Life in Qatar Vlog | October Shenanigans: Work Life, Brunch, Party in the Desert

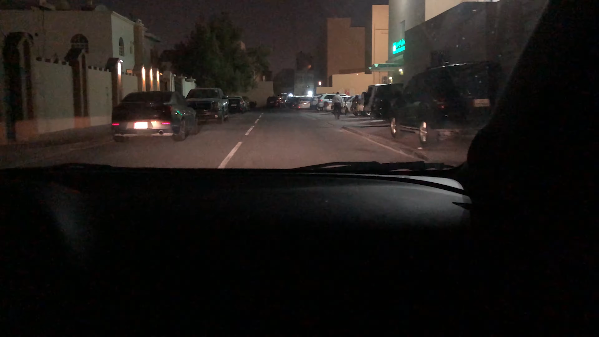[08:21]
driving through. So this is apparently not the hood. Turn right on El Cabrani Street.
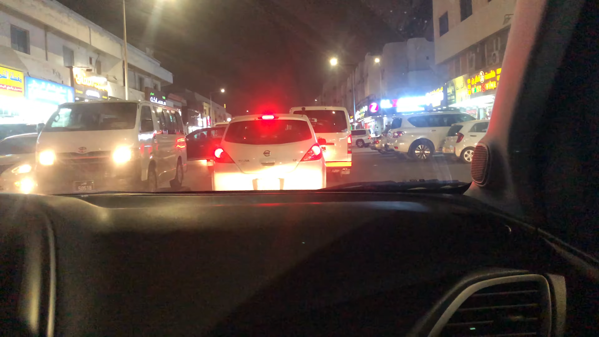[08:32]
Okay. Me with my bougie old self. Okay. This is not the hood. This is just a lively community, apparently. So I'm just going to video this and you lot can decide for yourselves.